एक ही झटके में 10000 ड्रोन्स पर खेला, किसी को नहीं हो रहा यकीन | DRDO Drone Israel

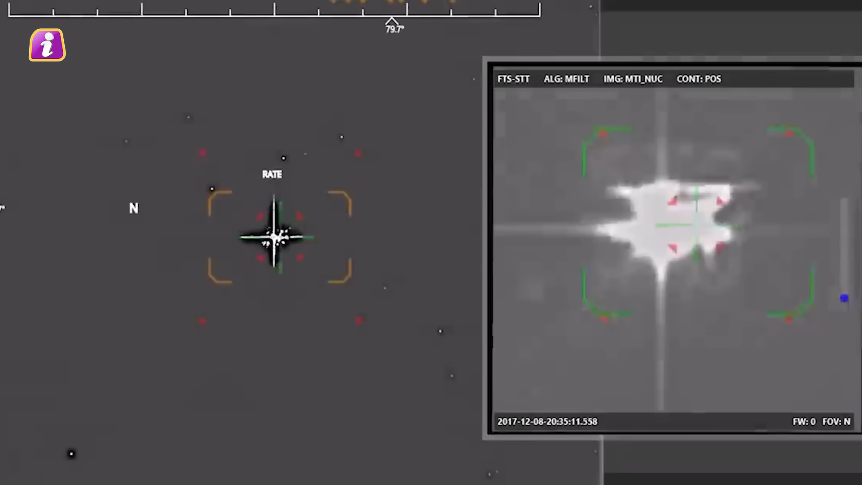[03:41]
में एक घर को निशाना बनाया गया दसन की रिपोर्ट में ऐसी तस्वीरे दिखाई गई
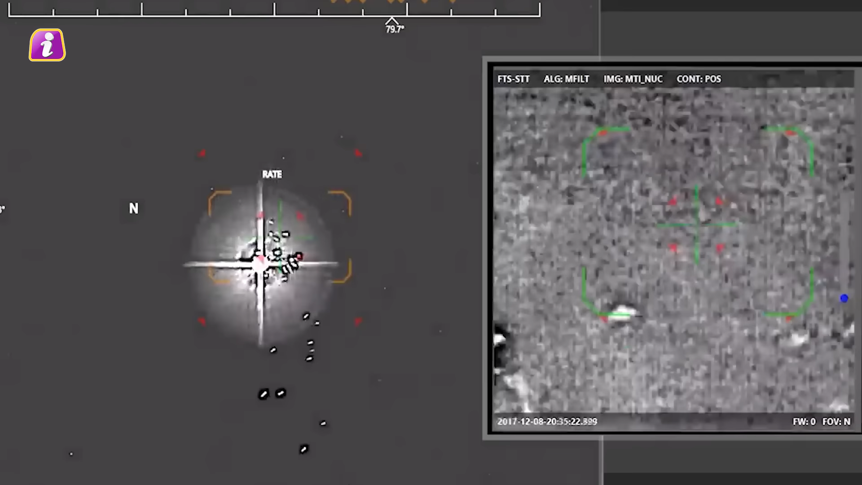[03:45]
है जिसमें एक लेजर लाइट से एक घर को निशाना बनाते हुए दिखाया गया है
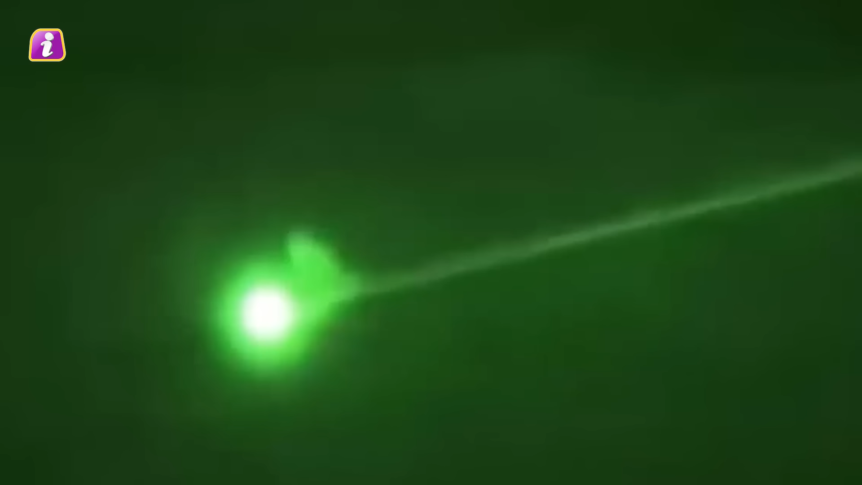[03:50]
ये लेजर लाइट जैसा हतियार एक घर से टकरा रहा है लेजर